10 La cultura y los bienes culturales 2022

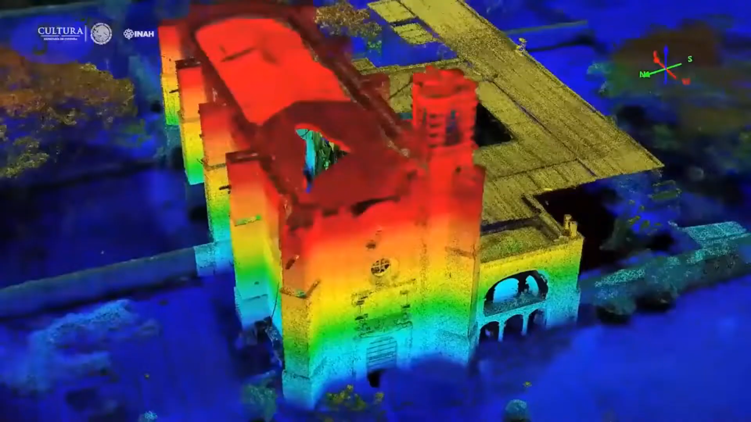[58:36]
la implementación de nuevos métodos de análisis y registros de alta precisión.